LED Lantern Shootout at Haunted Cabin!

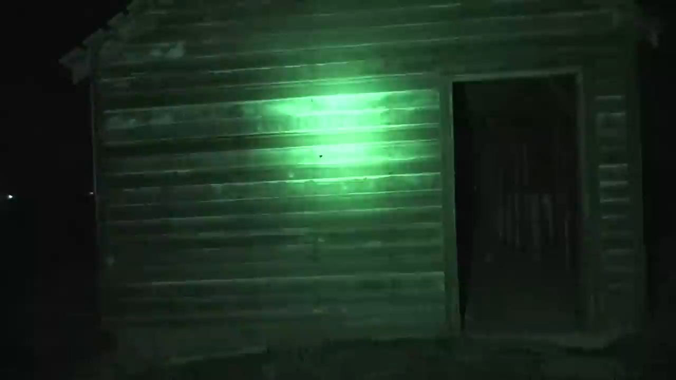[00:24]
long distance for a specific purpose I'll share with you here in just a second.
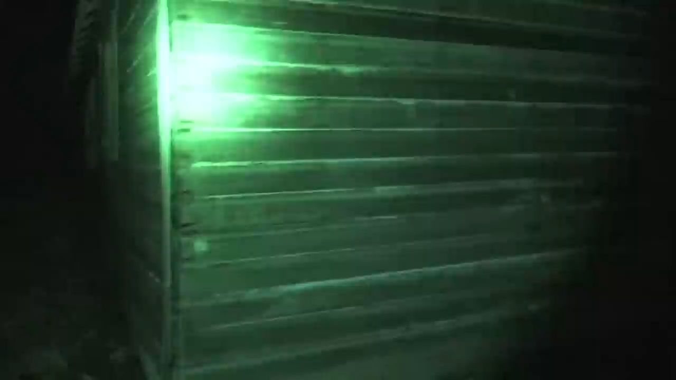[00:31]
First, I want you to absorb its spooky vibes. I think a lot of you guys would be freaked out if you were here. You'd be going, there's no way I'm going in that place. I ain't scared. I ain't scared. I have the light going, my O-light. And so here's what it looks like without the O-light, dude.